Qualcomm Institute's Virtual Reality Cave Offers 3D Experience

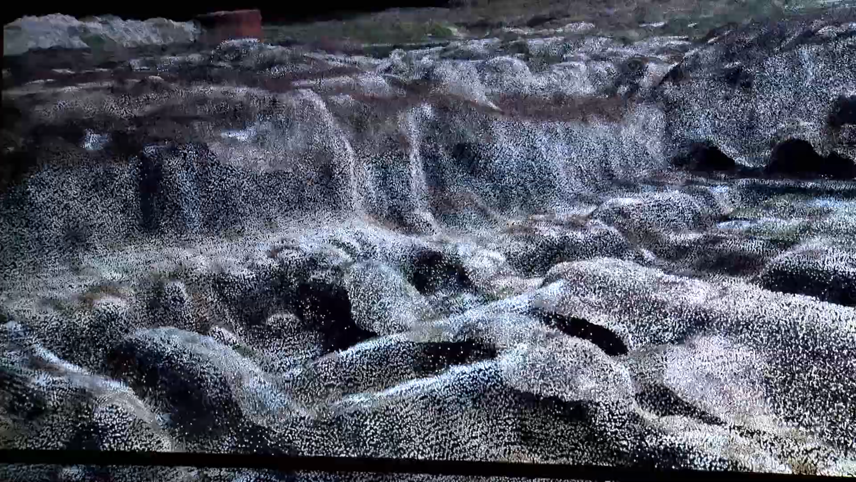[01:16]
an excavation site in Israel that was captured with drone technology and can be navigated on the screen through a controller.